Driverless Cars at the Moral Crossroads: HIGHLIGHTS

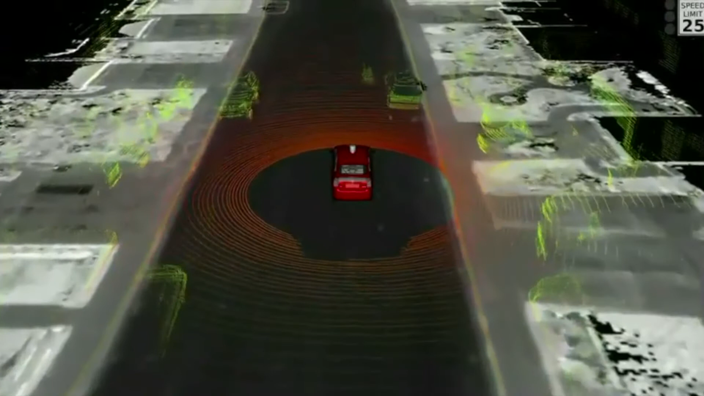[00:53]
Our vehicles were driving through Mountain View, and this is what we encountered. This is a woman in an electric wheelchair chasing a duck in circles on the road.